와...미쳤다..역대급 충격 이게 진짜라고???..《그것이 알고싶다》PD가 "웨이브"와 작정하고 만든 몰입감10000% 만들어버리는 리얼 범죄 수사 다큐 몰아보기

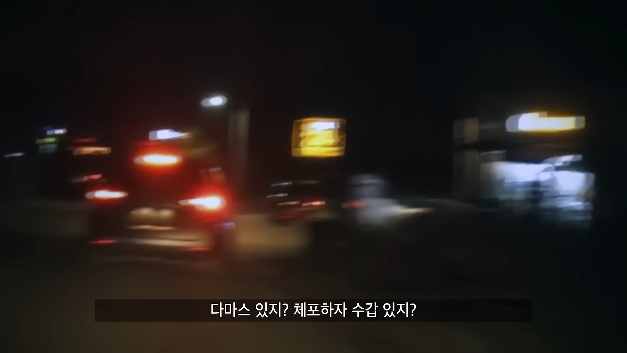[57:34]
담았어 있지? 체포하자. 수갑 있지?
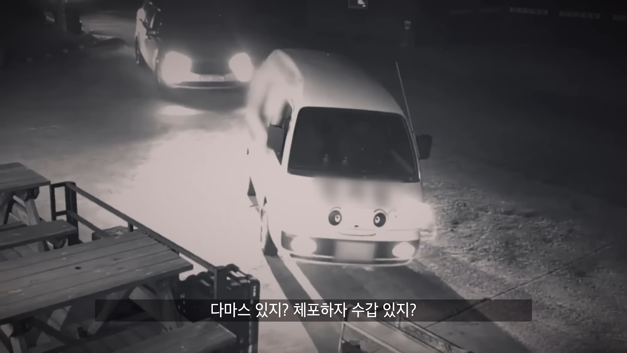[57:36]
야 차에 사람 있다. 차에 사람 뭐? 피해자들 중 두 명을 현장에서 검거합니다. 일로 와. 야 경찰이야 체포한다.